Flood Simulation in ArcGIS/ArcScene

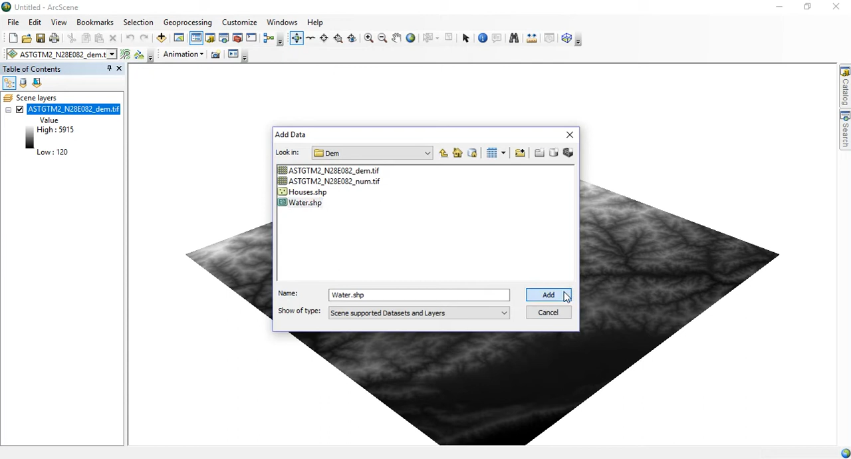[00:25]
water so this is going to be used for simulating a flood I'm just changing my color
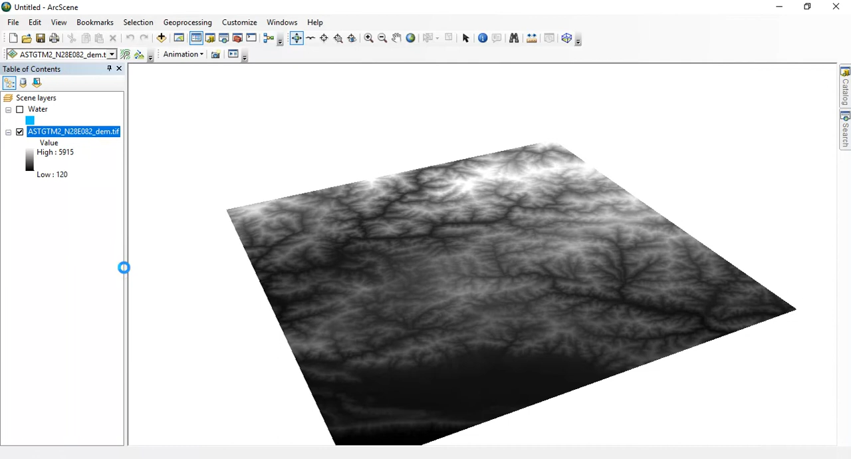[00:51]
properties from there go to base height select
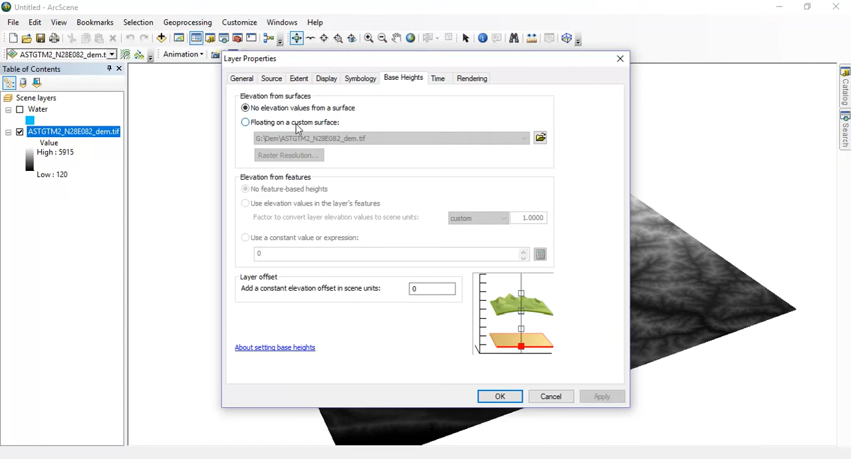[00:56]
floating on a custom surface and just give apply
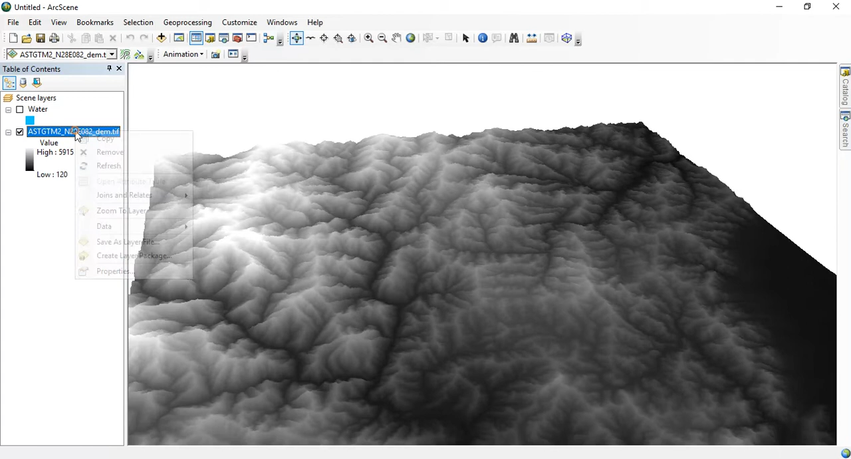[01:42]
there we are going to properties for changing the colors so that it will be easy
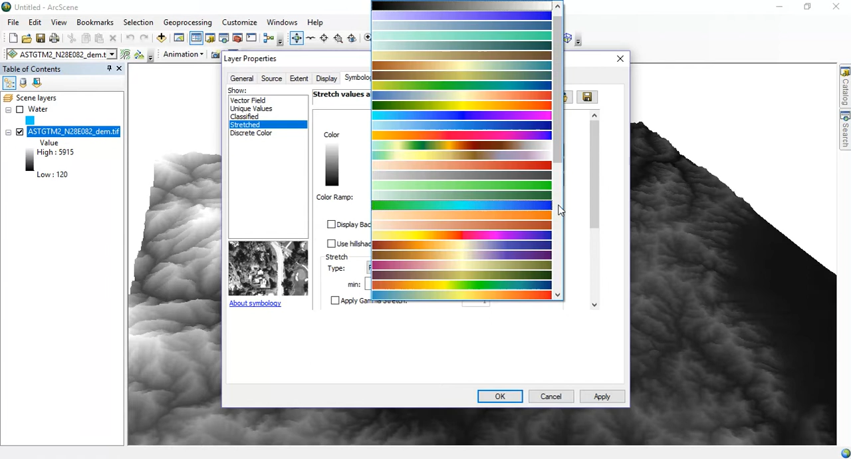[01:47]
for identify the elevations of various
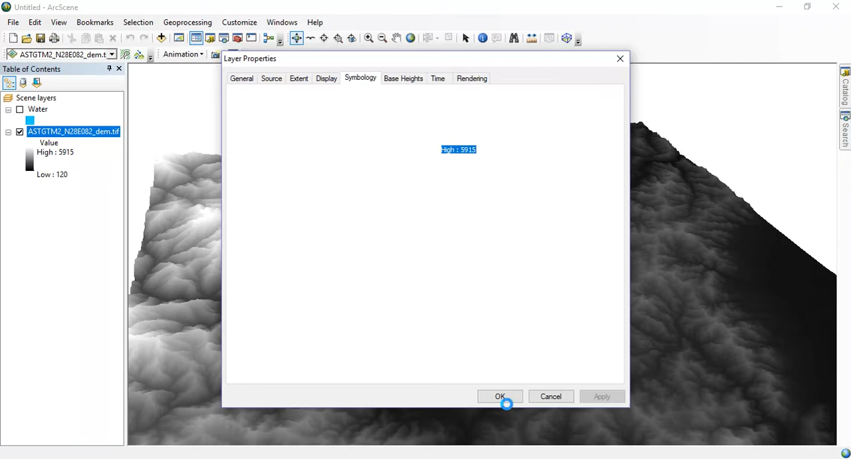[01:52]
landforms let's give apply and give ok so you can see that these are the lowest level the light blue color and you can see the white right these are